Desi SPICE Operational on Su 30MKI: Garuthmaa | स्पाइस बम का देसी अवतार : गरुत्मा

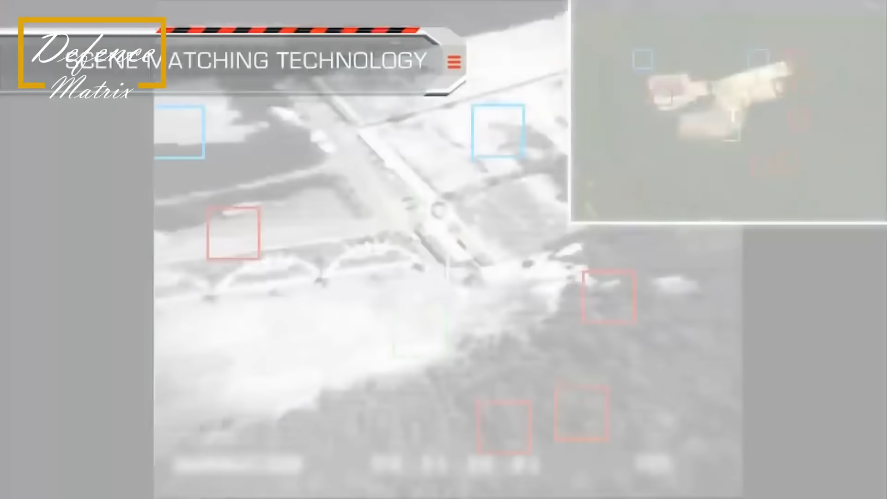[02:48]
को वापस भी भेजता रहता है साथी साथ वो picture को match करके target को hit कर सकता है साथ man in the loop mode में भी काम कर सकता है man in the
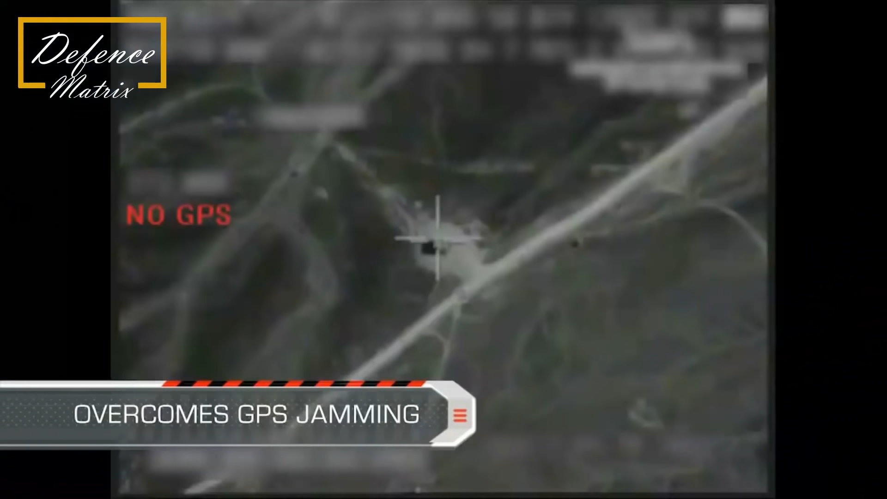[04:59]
में modification किये जा सकते है optical sensor को आगे लगाया जा सकता है guidance और